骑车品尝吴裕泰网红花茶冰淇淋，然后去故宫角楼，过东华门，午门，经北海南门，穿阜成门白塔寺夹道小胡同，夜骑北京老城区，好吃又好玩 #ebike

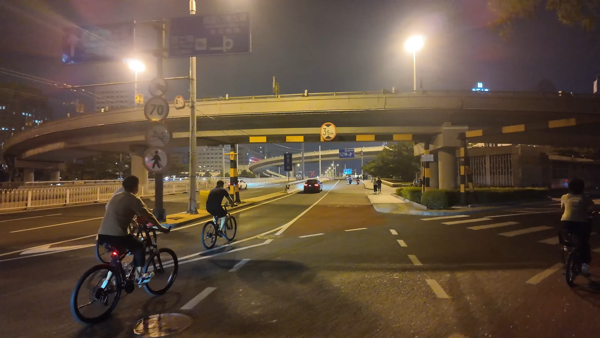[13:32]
到西直门桥了啊，世界第八大奇迹啊，西直门立交桥。从这儿往北，我就往回骑了。从这儿左转啊。 你看车